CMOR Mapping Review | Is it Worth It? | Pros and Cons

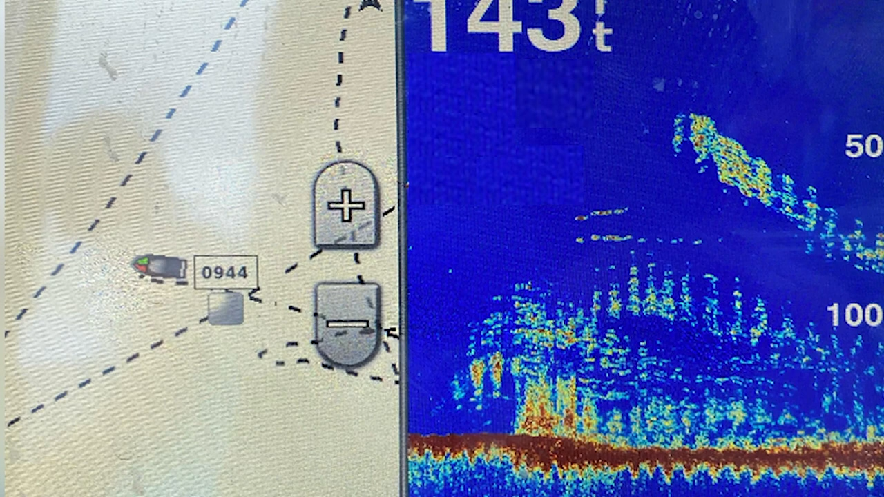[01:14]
You can see clearly there is a ledge there, so spot on, that was good.
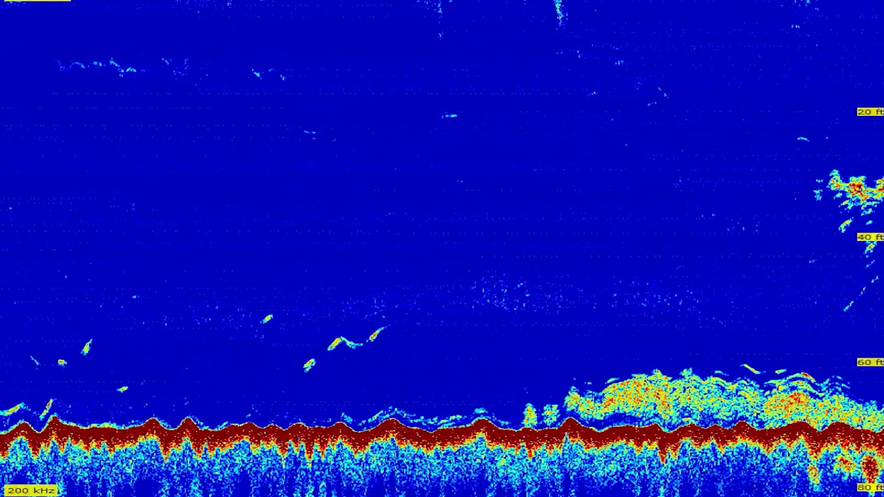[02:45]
But because of CMOR Maps, I could see that my marking was a ledge, and it was a really long ledge. So I was able to use CMOR Maps to go to a different spot of the ledge that didn't interfere with him.